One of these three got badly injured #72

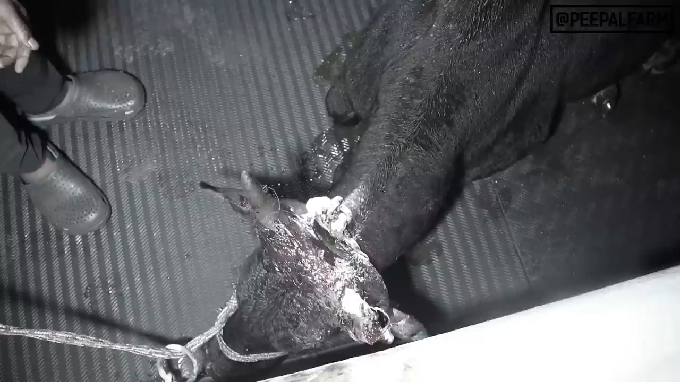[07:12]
स्किन का टुकड़ा टूटा है ये कवरिंग बाहर आई है ना हाँ ये कवरिंग है